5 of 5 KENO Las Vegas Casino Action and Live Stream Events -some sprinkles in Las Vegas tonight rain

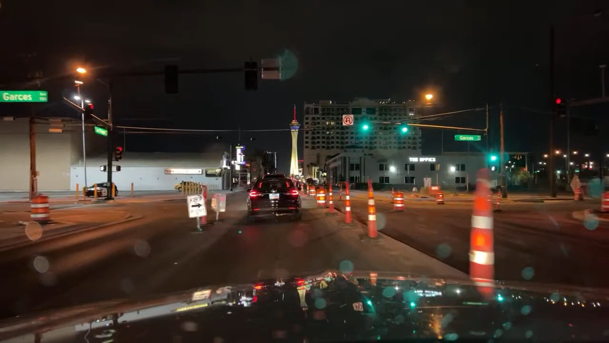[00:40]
Hey, hey. Just a quick video here to enjoy a little bit of this rain falling on the drive away. Keno, yep, getting ready to do a little Keno, just a little bit of Keno. Got an old 20 and a new 20. See which one lasts longer. We do the challenge of the $20 bills.